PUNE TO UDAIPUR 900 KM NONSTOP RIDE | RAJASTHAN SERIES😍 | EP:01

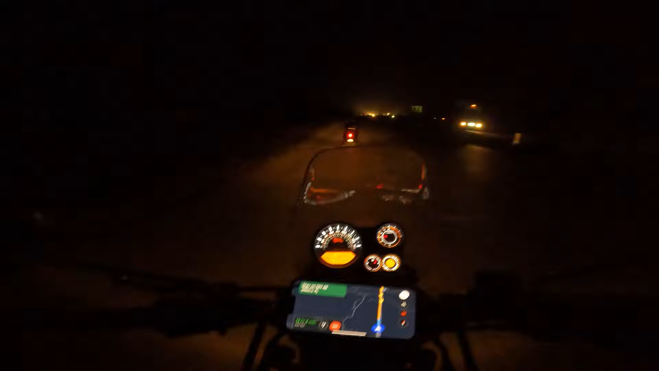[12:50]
को कि वाई सब अंधेरा है और घर बना हुआ है मतलब इतने रहत इतने अंधेरे में कौन रहता होगा है लाइट लग रही थी बीचे रोड देखो अब यह कोई रोड है ऐसी रोड में रात के ग्यारा वजरे और ऐसी रोड में हम चल रहे है
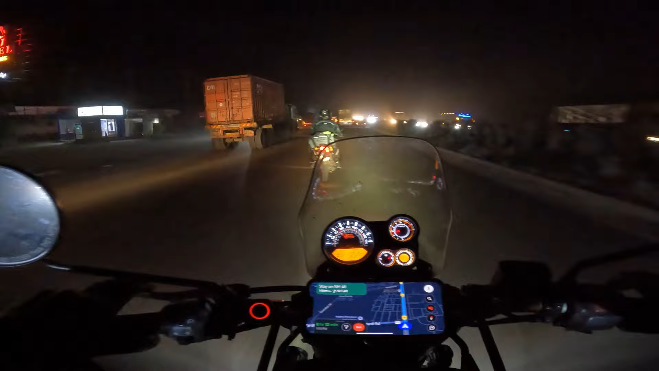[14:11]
है बाप रेधूल देखो इतनी सारी है है हुलिया तो बिगाड़ी दिया है कपड़े पूरे अधब राइडिंग जीन्स राइडिंग जैकेट सब जिवे मैली हो चुकी है पूरी वाइड वाइड